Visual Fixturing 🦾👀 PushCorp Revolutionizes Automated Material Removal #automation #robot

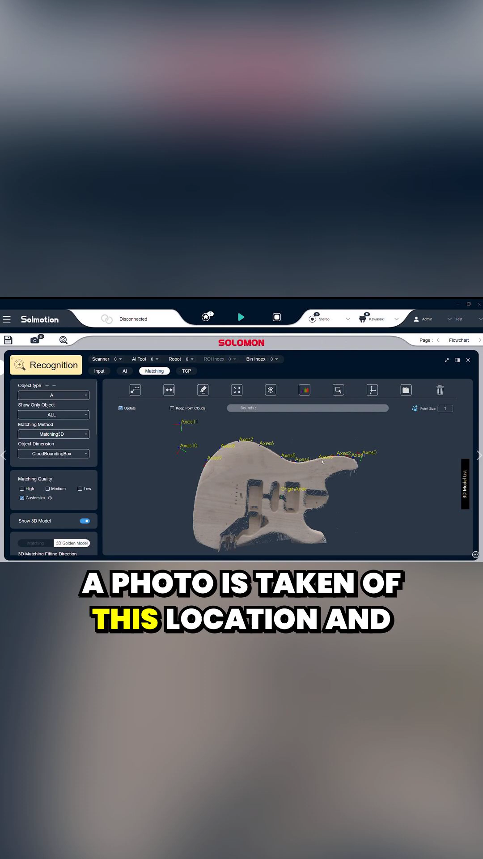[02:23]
A photo is taken of this location and a golden model is now created. Now wherever you fixture the part on your table, SolMotion compares the new location to the golden model and automatically creates offset from the program you created earlier.